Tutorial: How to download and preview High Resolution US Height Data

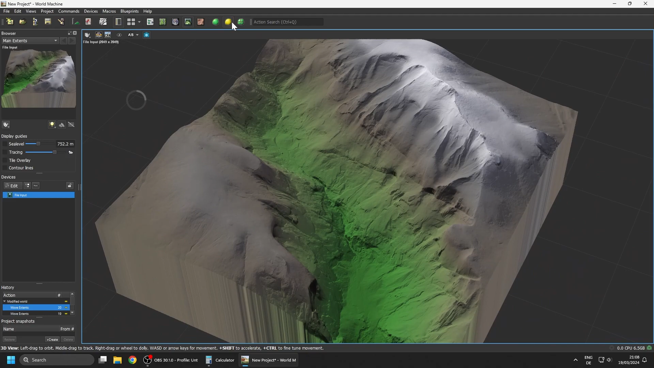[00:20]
program of the usgs service and here you can have a quick look at what this data can look like let's build it at full resolution and you can see in this case we have a 0.5 meters per pixel resolution and
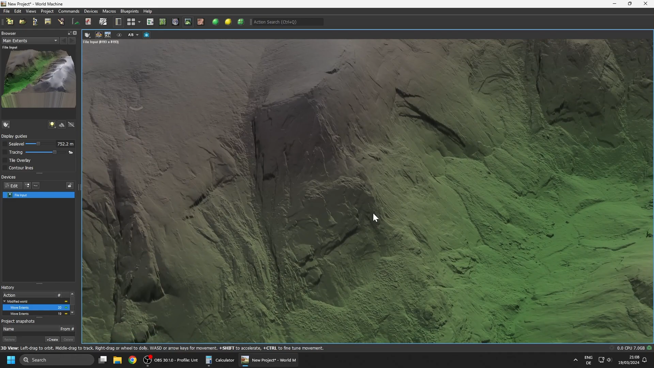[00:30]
it gives us very very high detail fidelity so let me show you
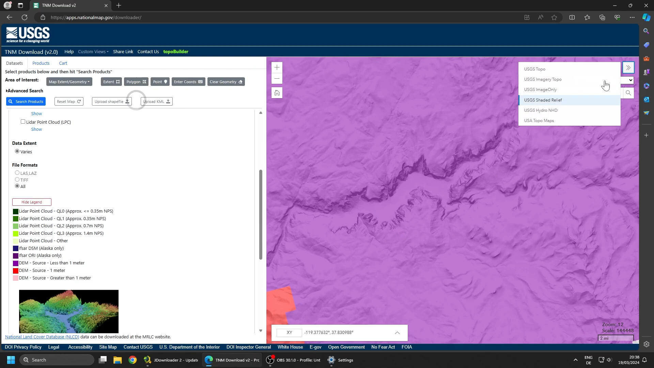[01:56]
actually yosemite park we can see from here
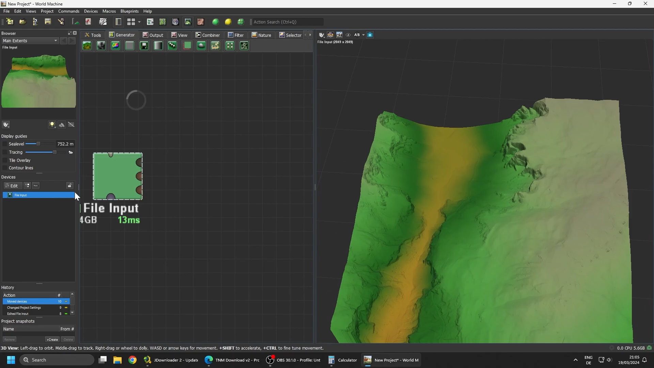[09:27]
3d preview here and on this side i'm gonna click on the explorer extent so from here we can move our extent around and we can preview the file that we just downloaded
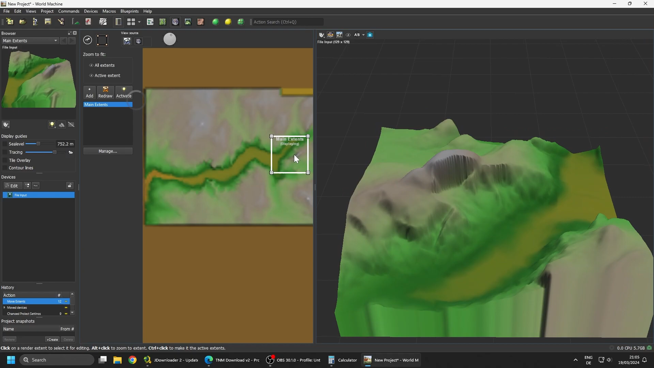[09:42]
let's actually look at this area here which is probably the most famous one the file of the yosemite valley you can see this is the file with the actual detail there is a lot of information if you move your light around up here in the viewfinder in the small
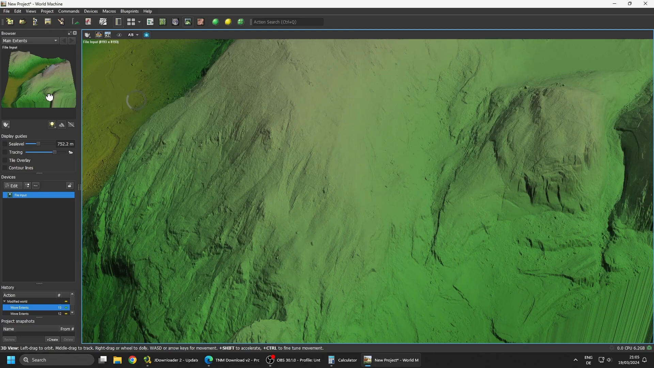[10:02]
viewfinder you can take a clearer look at all the small details for example these small rocks here
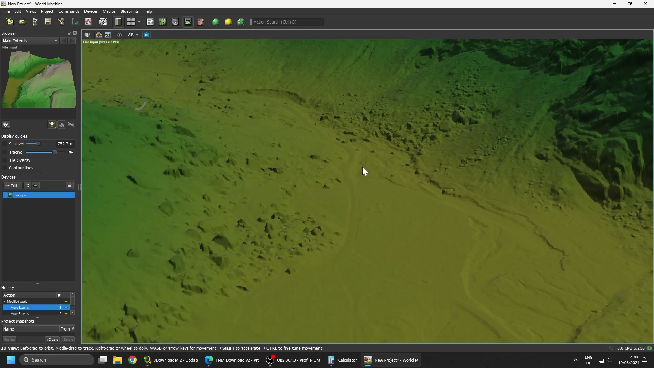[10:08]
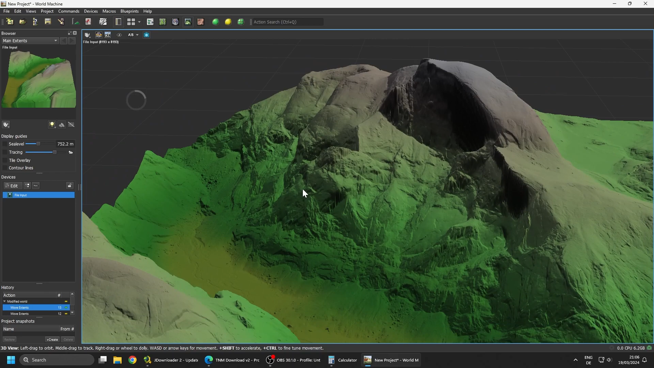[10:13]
and voila you want to explore a little bit more you can move your main extent around look at some new areas